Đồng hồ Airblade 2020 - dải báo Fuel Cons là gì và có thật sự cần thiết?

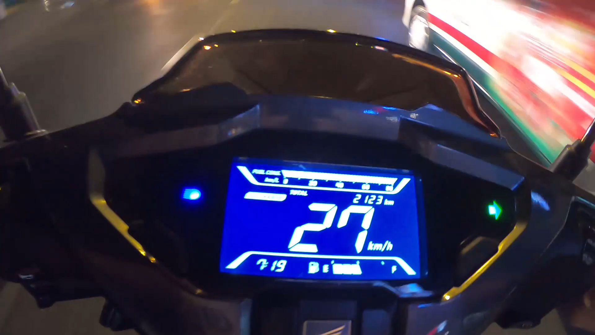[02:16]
mức độ tăng giảm ga của mình của người sử dụng